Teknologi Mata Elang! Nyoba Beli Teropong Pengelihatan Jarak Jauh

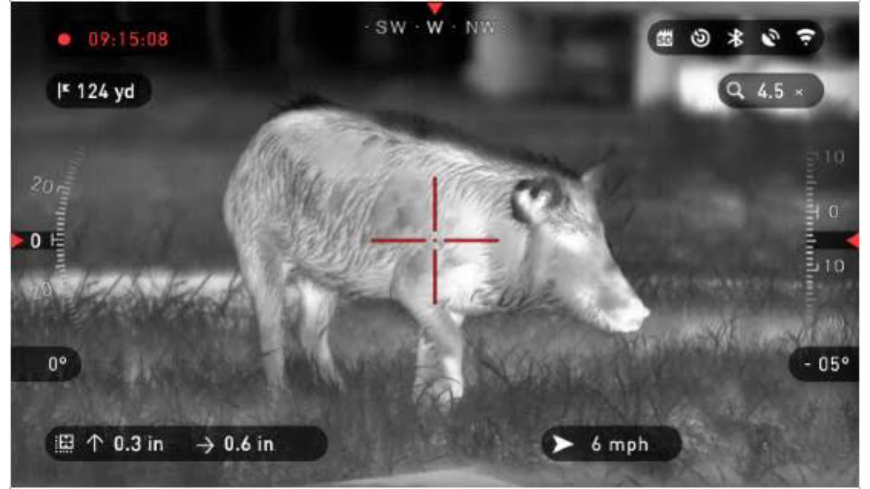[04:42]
pengeliatannya tuh ya kayak ginilah kalo di gue kasih liat ke kalian ini seperti ini pengeliatan malamnya
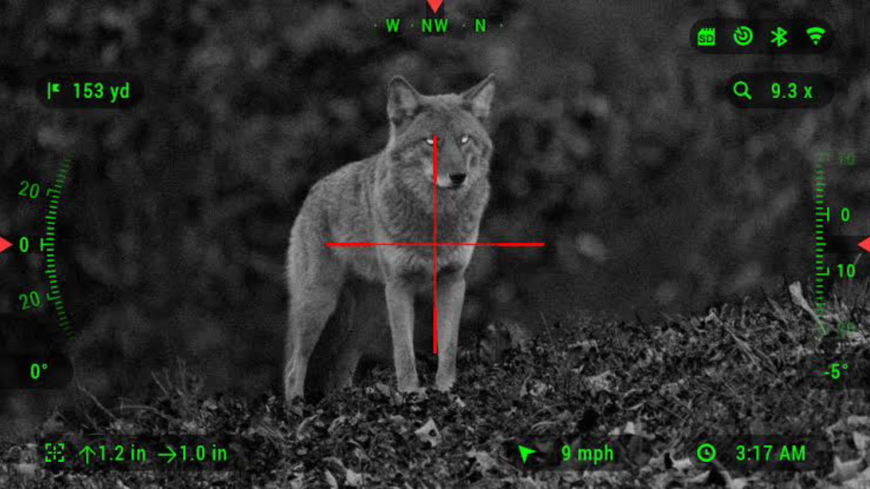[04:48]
cuman yang kalian liat ini night vision ini yang harganya jutaan yang bisa dibilang di harga 3 juta 4 juta kalo